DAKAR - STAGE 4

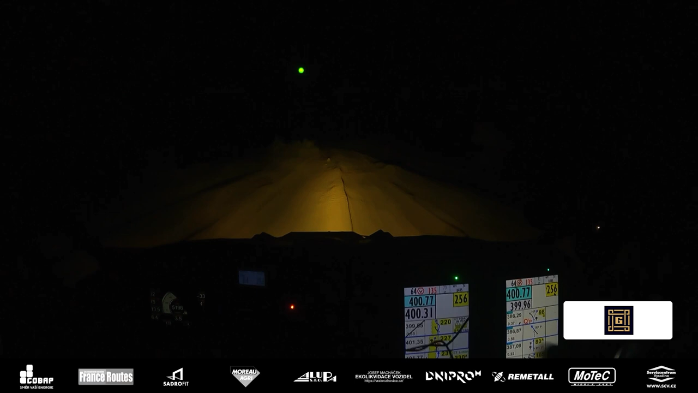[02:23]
Ale na Dakaru prostě má závady každej, dopadli jsme nakonec ještě dobře. 25.
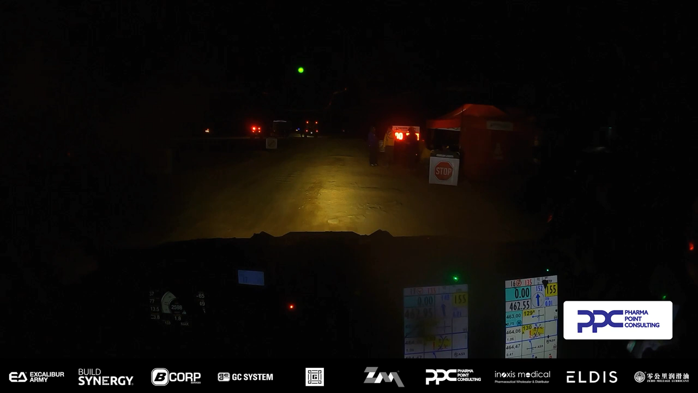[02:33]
Ty p***o. Jsem rád, že jsme v cíli a jedeme dál, ještě hodně etap dokonce.